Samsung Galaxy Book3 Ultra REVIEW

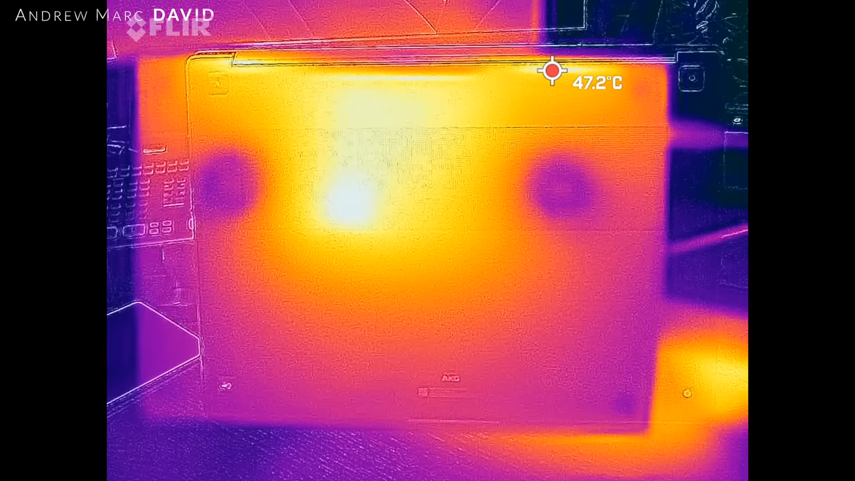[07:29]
On screen: spot 47.2°C
a couple of hot spots here and there but never overly hot never too hot to the touch
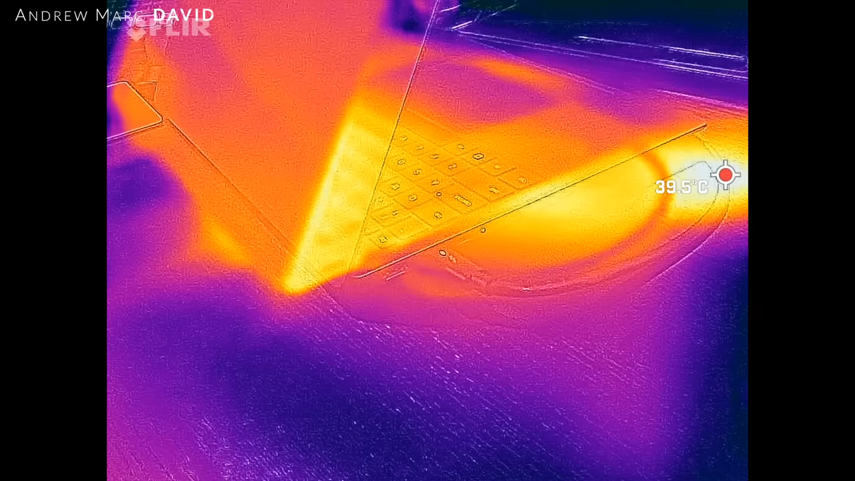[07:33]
On screen: spot 39.5°C
remaining relatively